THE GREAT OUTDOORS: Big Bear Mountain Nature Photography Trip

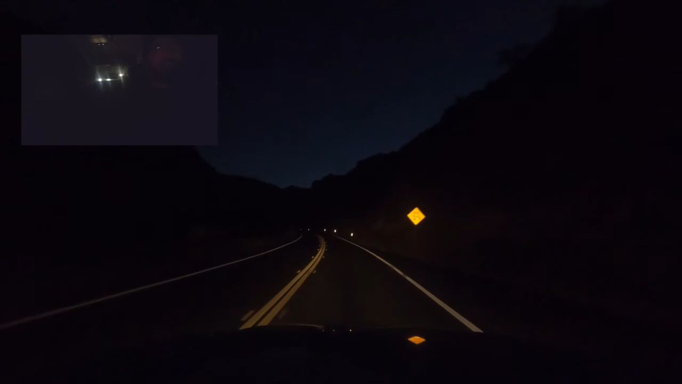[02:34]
If I wanted to take it from my backyard or front yard, have my neighborhood in the mix. There's nothing inspiring about that for me as a photographer. And so here we go. And I'm glad that you could join me this morning. It's about 5 a.m. Now, and I'm just heading out to the mountains to hopefully capture sunrise in the forest.